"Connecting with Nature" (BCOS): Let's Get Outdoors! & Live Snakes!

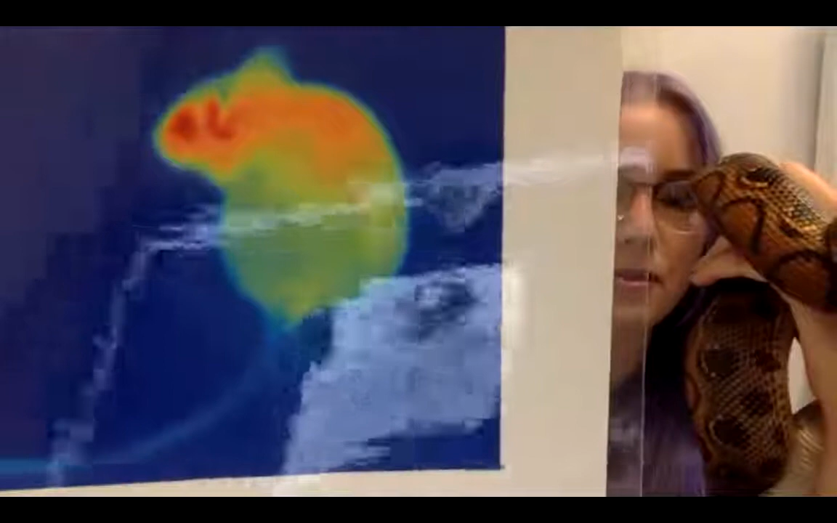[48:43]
So the, the warmer, um, the, the temperature, the more reddish, orangish it is. And then the cooler, the more greenish or bluish.